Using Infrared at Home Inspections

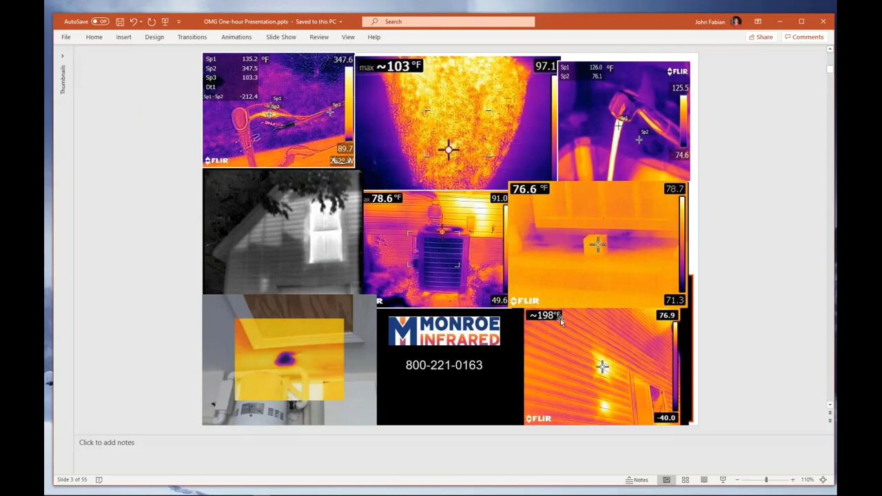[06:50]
This was solar reflecting off of one house windows onto the side, the north side of a building. And this was in Metro Detroit and melted the vinyl siding on the side of the house. And here you can see the vinyl temperature, approximate temperature in the shade. All right. Okay.
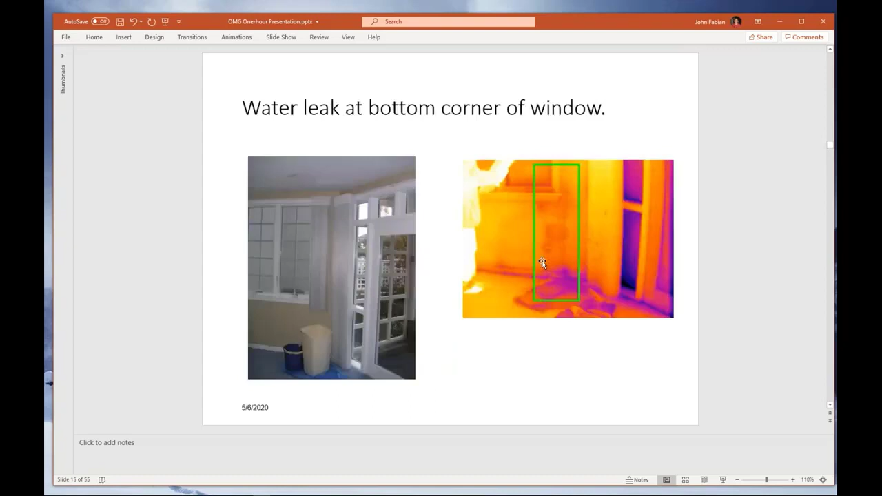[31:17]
Here's water in a wall. What the homeowner didn't know was that the left side also had some. You can see the bucket on the right, but there was no thermal anomaly. I mean, visual, nothing visual, but the infrared camera, you can see when they pulled the blinds back, stuck out like a sore thumb. Look at down the ceiling. A lot of people missed that picture. That's a water stain. It probably wasn't even this window.
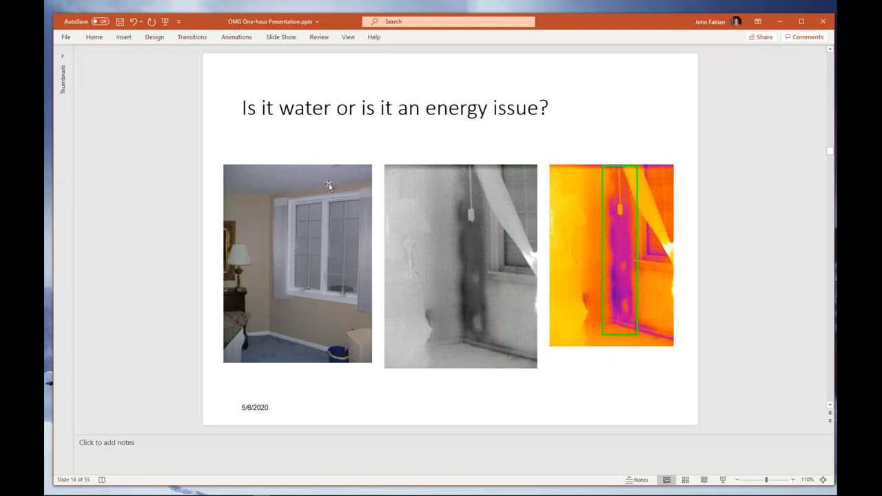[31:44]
It was probably a second floor window. You can add, it looks like there's one here. I wasn't there. So learning how to interpret. Why do we find water outdoors?
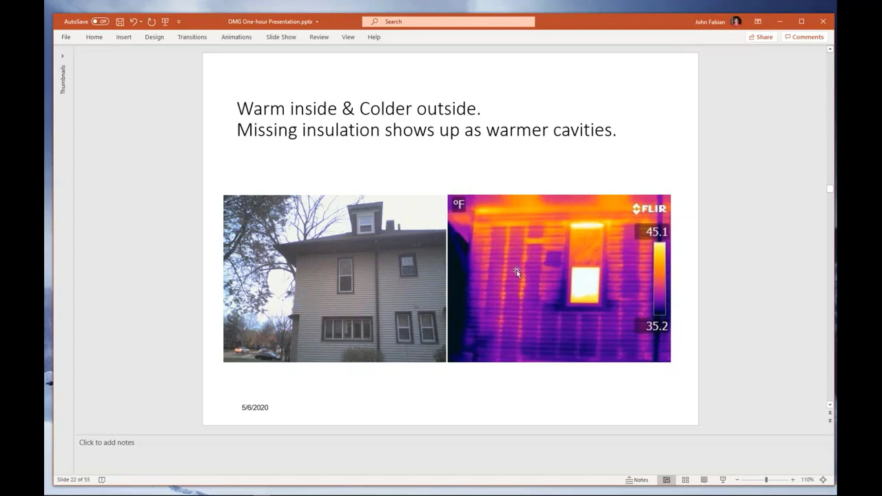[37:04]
On screen: scale top 45.1°F, scale bottom 35.2°F
So it looks warmer. It's coming out faster through the two by the framing members than it is through the insulation itself. Here's some more. Same one. Look at the soffits look like they're on fire. Balloon construction. Here's the first floor window. Here's the second floor window. No deck. You can see those are 20 foot tall, 18 foot tall two by fours. There's no platform in the middle. The floor joists are hanging right about in here somewhere. And that's why I'm saying you can use an infrared camera and help you to determine what kind.
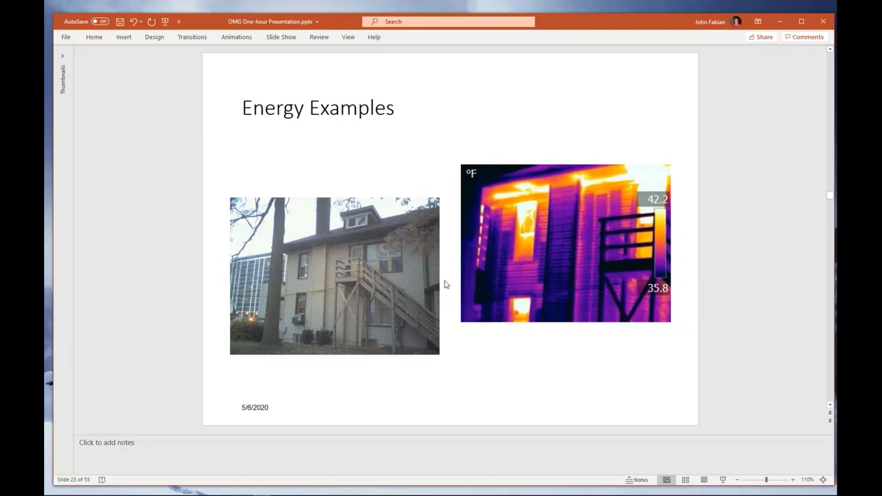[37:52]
On screen: scale top 42.2°F, scale bottom 35.8°F
Insulation should look warm. Figure out what side of the wall you're looking at. You're on the warm side. Insulation looks warm. You're on the in a void or a problem when it's cold. So just you gotta you gotta learn what you're looking and looking for. No, that's not a scope on a rifle. They do make them. But no, that home inspector in Florida sent me this picture. Air conditioning season in southern Florida and air conditioning down say 75 degrees. And this area is insulating the sloped ceiling. The wall, this is an interior wall with a bedroom behind it.
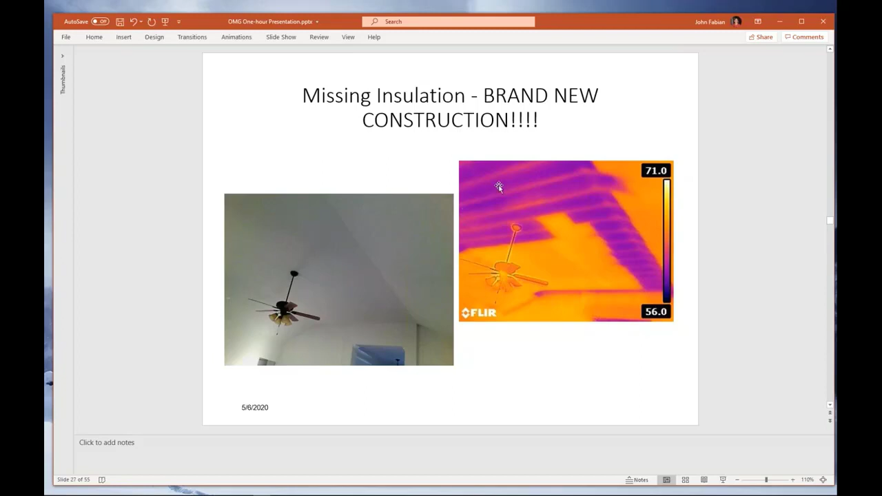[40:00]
And then they mounted their HVAC equipment on top of the plywood, but they were the insulation contractor was supposed to come back and blow cellulose or fiberglass and the rest of it. And the entire home other than this platform was not, not appeared. It was uninsulated.
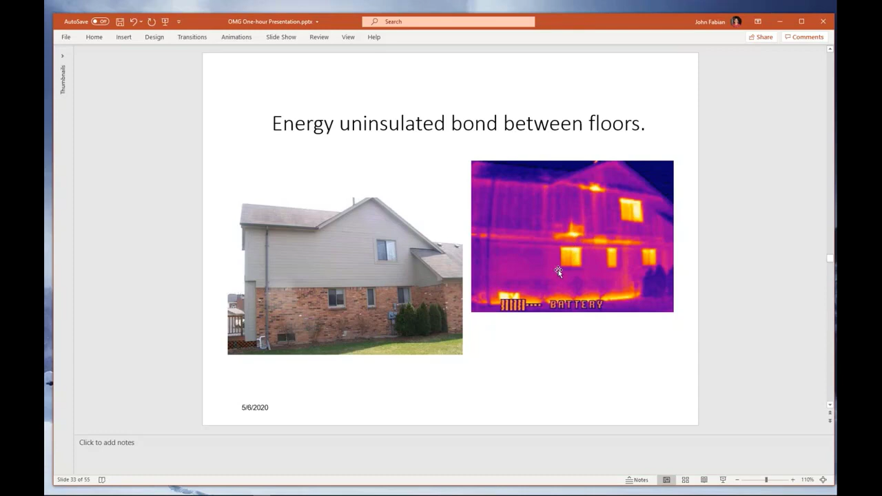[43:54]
And it's like blown in the end of a bottle. That hot air wanted to come into the room, but instead it was trapped in the wall and it leaked out and created this hot spot. There's all kinds of stuff you're going to see. That is the only device that says there's no insulation in the wall.
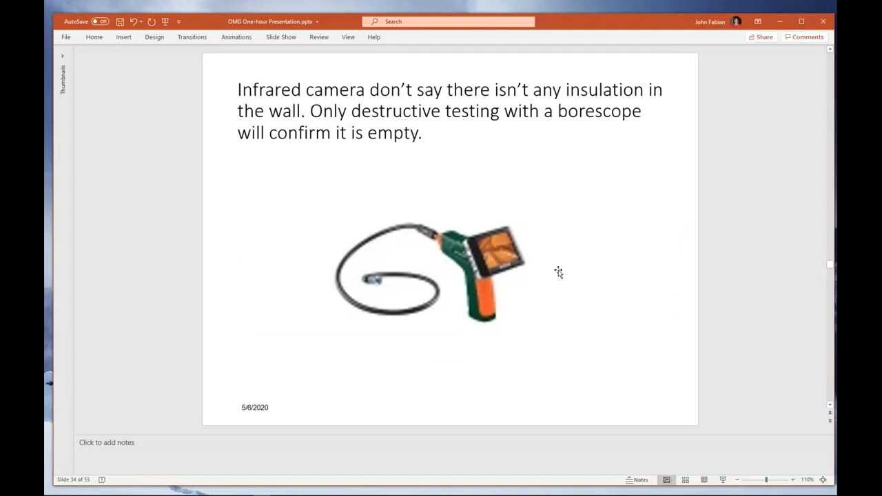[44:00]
Appliances.
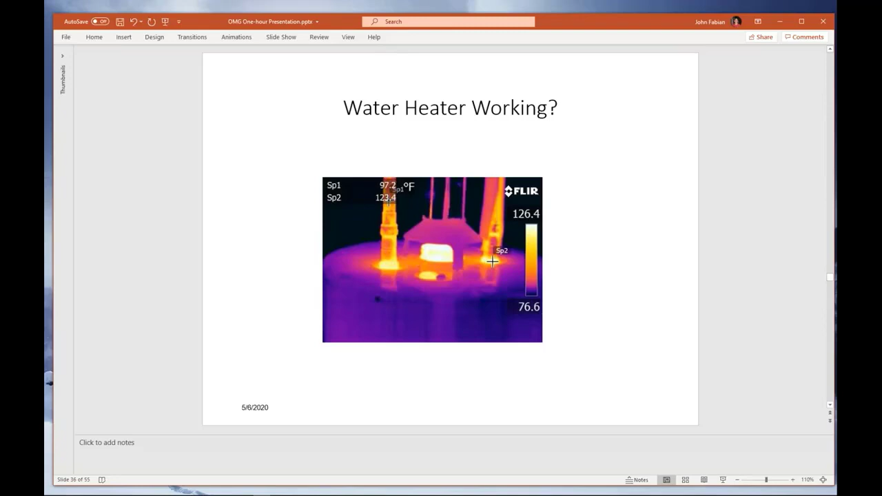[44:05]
Water heater. Copper pipe. You got to learn how to do it right. Water temperatures. And I'll be the first one to tell you guys. When they tell you how so many minutes and 120 degree water will cause this degree of burn. They're not kidding. I have a nephew who's in his 50s that has scar tissue from the waist down because as a toddler, he climbed up in the half bath, turned the hot water on while my aunt was vacuuming and she couldn't hear him screaming.
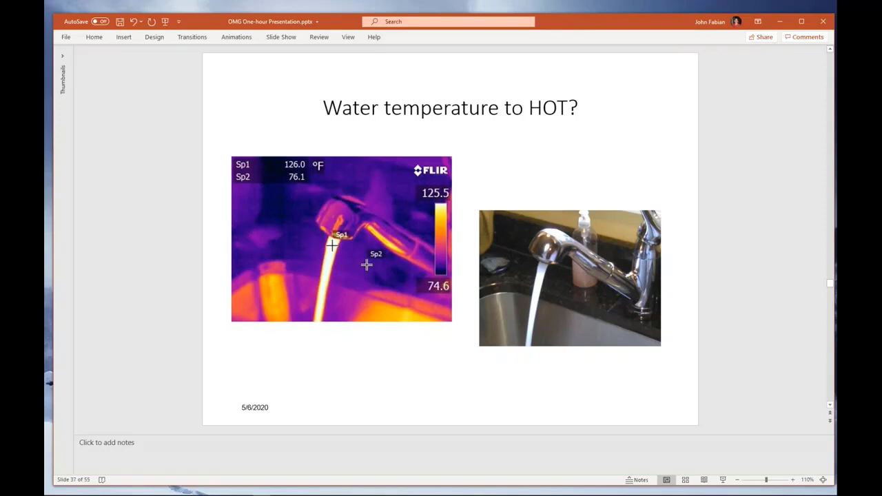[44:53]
On screen: scale top 125.5°F, scale bottom 74.6°F
Well that picture is probably equivalent today of the E75. A focusable 320x240 lens. Yeah nice picture. Very nice picture. Yep Um even gas-fired appliances. One it doesn't take but three seconds, five seconds.
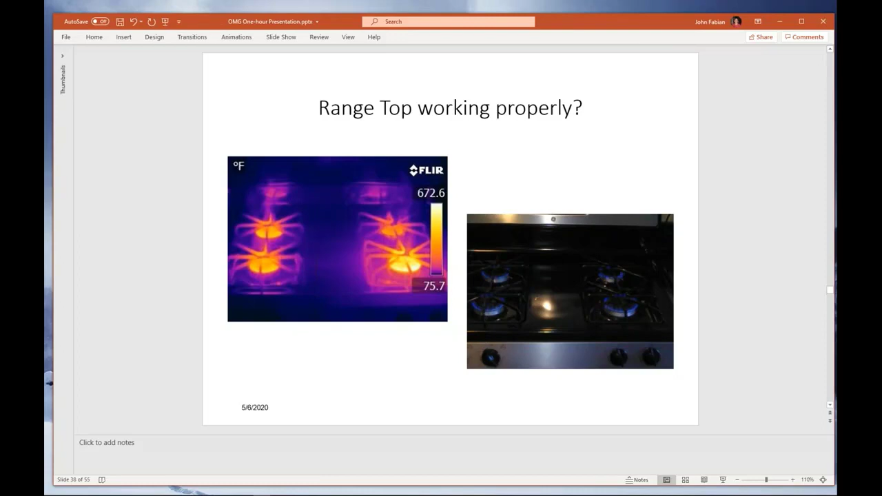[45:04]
On screen: scale top 672.6°F, scale bottom 75.7°F
You turn all four electric rain stops on and in you know within seconds you can tell if all four of them are coming up to temp or are heating up. Refrigerator. A guy tell me I tried using a temperature gun to measure the inside temperature of a of a refrigerator and I was getting like 54 degrees. There is something in the refrigerator that's 54 degrees. You can see it right here and when I took this thermal image of this refrigerator the entire thermal image is nothing but the inside of the refrigerator.